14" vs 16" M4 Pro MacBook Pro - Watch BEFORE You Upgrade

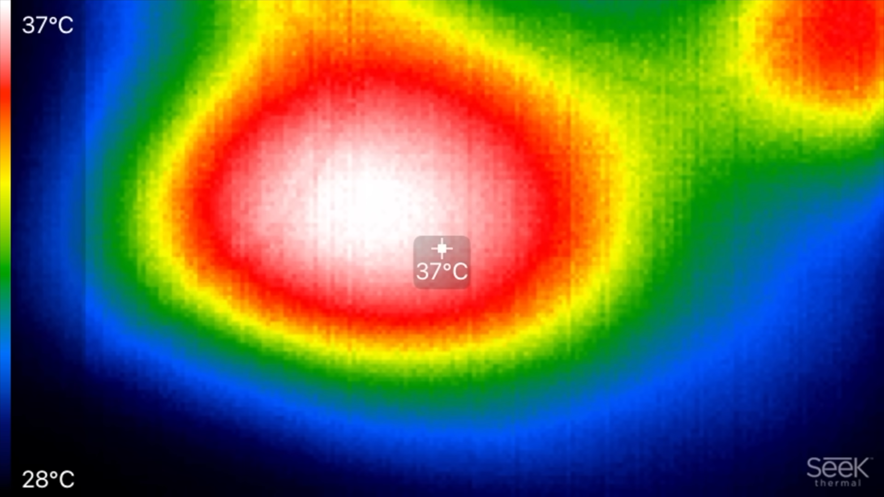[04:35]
On screen: spot 37°C, scale top 37°C, scale bottom 28°C
whereas the 14 inch is at 38 a lot hotter